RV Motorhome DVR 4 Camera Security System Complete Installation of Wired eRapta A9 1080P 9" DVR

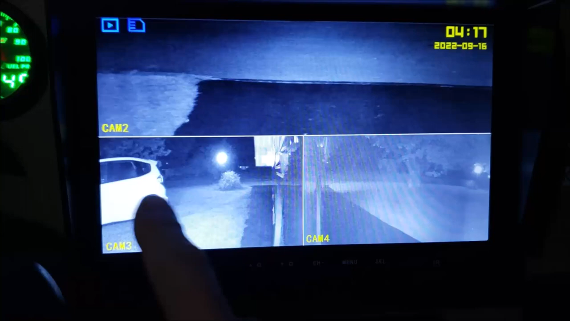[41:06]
when the red lights are flashing, the menu button is not going to work. You're going to push it, you're not going to go anywhere.
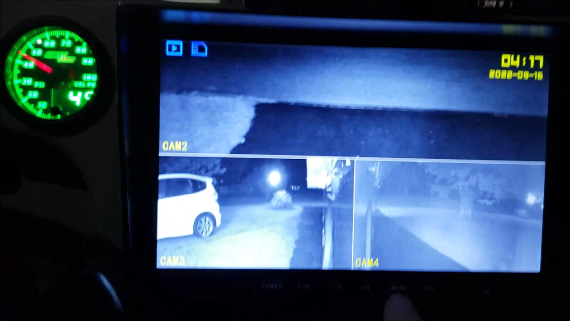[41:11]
So push your select button, turn off the recording. Then you go into menu, and then we want to go to its view.
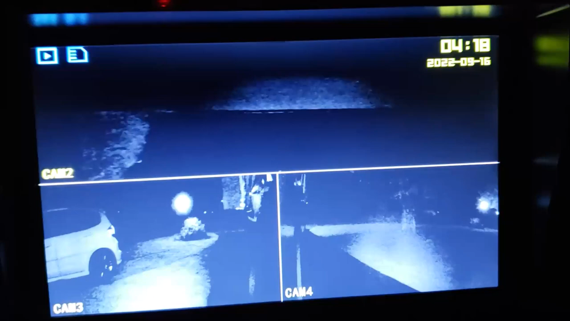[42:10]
We can see behind us. You can see the back of the driveway. You see the street. So you can still see a little bit with it.